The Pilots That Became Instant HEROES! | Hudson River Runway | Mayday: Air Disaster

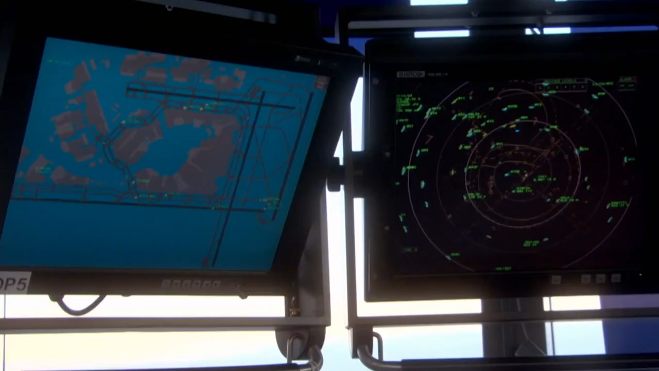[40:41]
The fact is that their scopes would be cluttered with things. Tall masts from ships, for instance, would pop up on their radar as low targets.
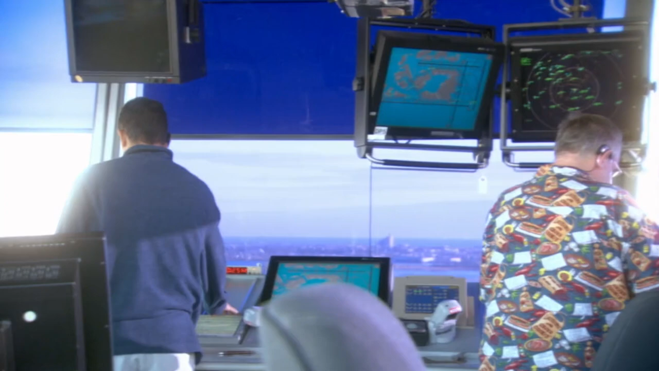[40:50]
The clutter, in fact, would interfere with air traffic control, and that's not a good thing.
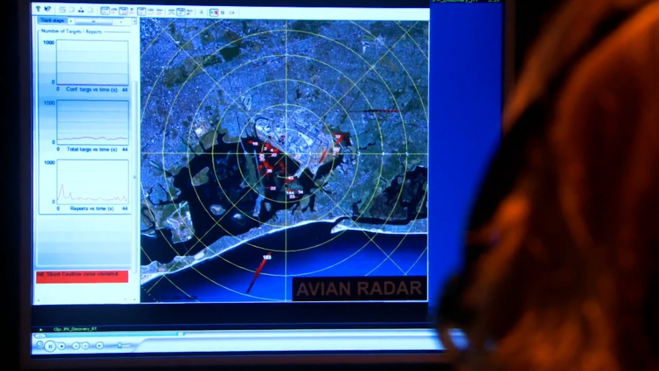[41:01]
It can distinguish items the size of hummingbirds.